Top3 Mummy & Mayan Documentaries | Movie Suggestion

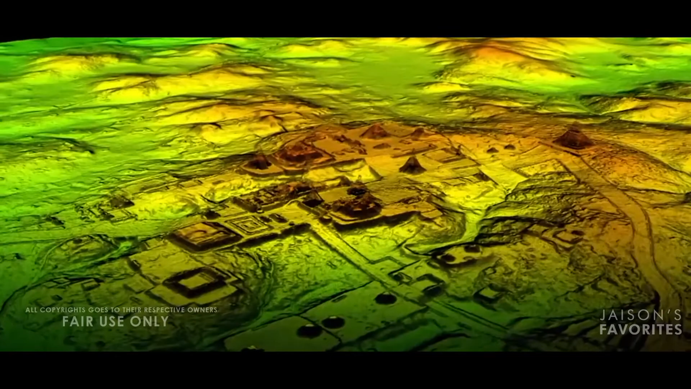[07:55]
ഭൂമിക്കുള്ളിലേക്ക് ഒരു 10-20 അല്ലെങ്കിൽ 20 താഴേക്ക് സ്കാൻ ചെയ്യുകയും അതിൻ്റെ ആ ഒരു പ്രതലത്തിൽ എന്തൊക്കെ
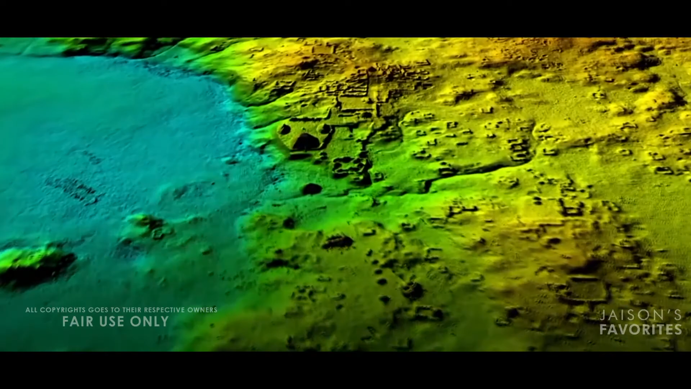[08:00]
ഉണ്ടായിരുന്നു എന്നുള്ളതിൻ്റെ 3D രൂപം നമുക്ക് കിട്ടുകയും ചെയ്യും.